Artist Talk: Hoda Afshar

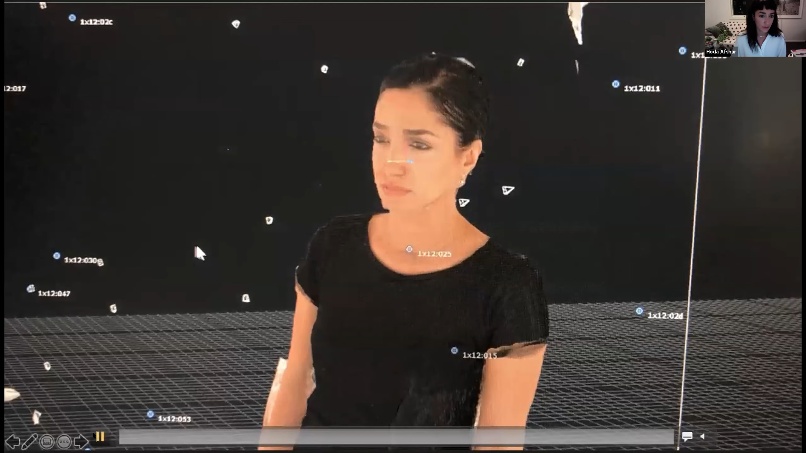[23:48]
that like bring you bring all the 110 images into this 3d space and it stitches it